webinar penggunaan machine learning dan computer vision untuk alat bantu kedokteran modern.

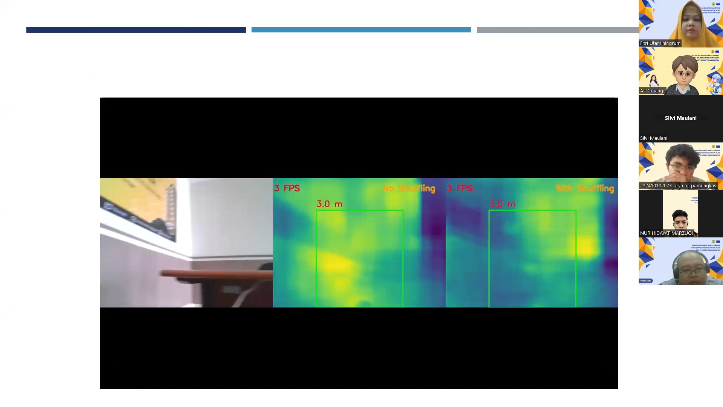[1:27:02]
Nah, ini hasilnya kalau saat dikombine yang tadinya adalah monocular depth estimation bentuknya seperti ini, teman-teman.
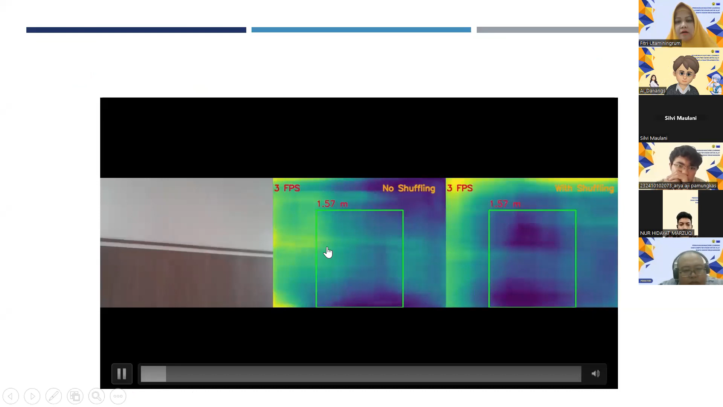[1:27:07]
Jadi dia bisa menggantikan peran tadi lidar.
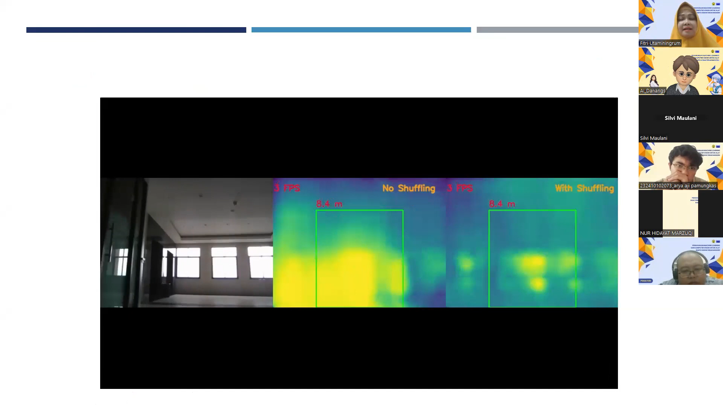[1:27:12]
Tadi lidar itu kan untuk menganalisis objek yang ada di depannya itu tadi.
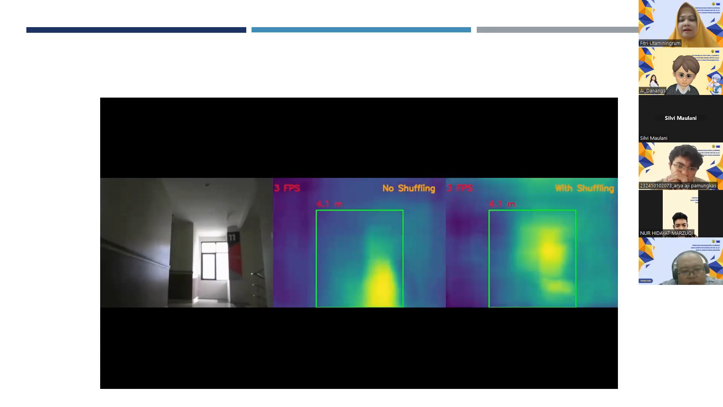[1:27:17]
Kalau biasanya kalau kita menggunakan ultrasonik gitu ya,
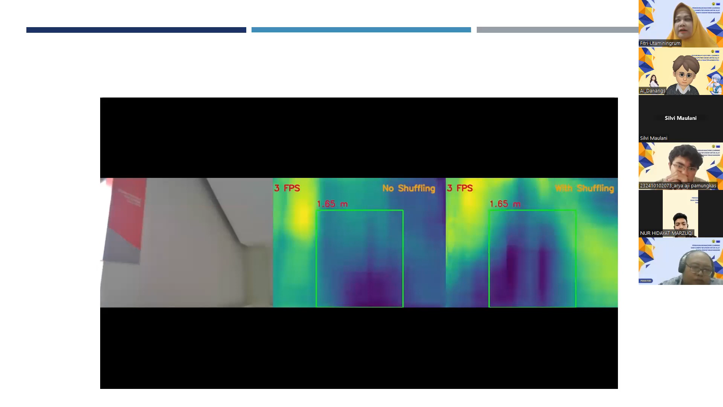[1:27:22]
apa namanya, sensor jarak infrared misalnya seperti itu,
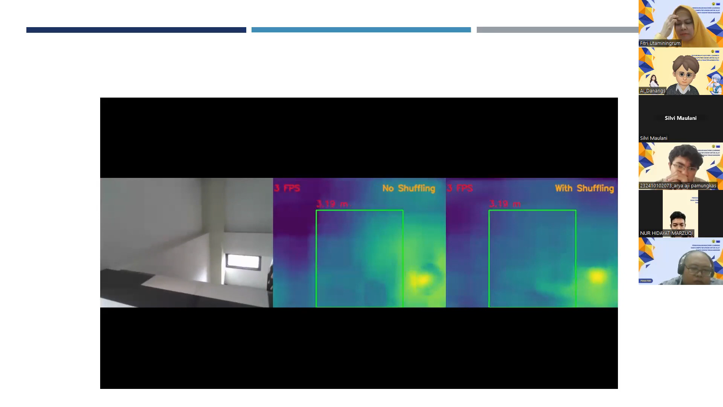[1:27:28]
maka harus dipasang di beberapa titik untuk bisa mendeteksi.
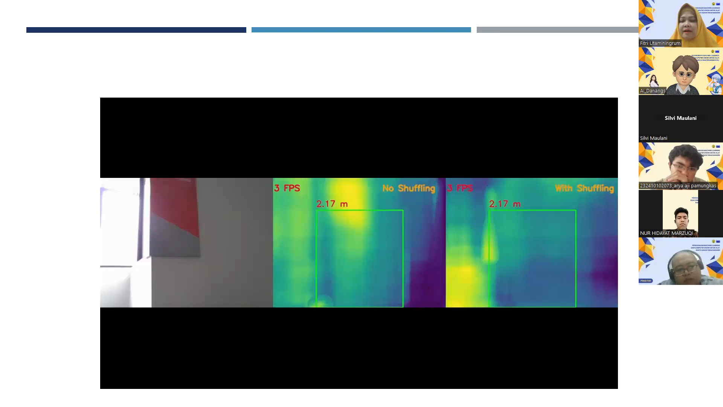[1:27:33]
Nah, kalau pakai kamera kan ya sudah praktis gitu kan, sehingga kita bisa mengembangkan di sistem otonomnya, dia bisa berhenti di pada jarak tertentu gitu ya,
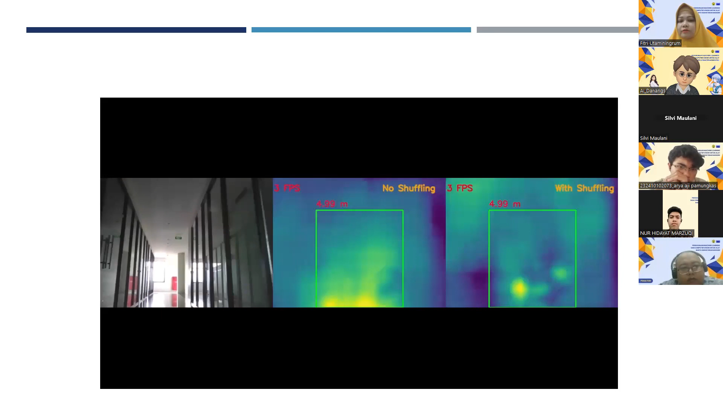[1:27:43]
kita setting di jarak berapa untuk menghindari adanya halangan atau mencari